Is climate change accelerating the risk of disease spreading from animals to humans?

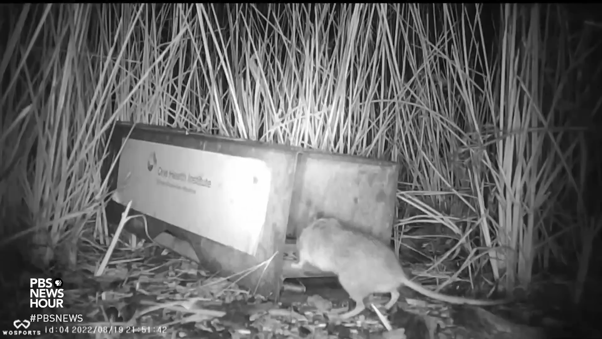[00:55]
MILES O' Overnight, 47 of their quarry took the peanut butter, oats, and bacon bait. Now it's time to retrieve the traps.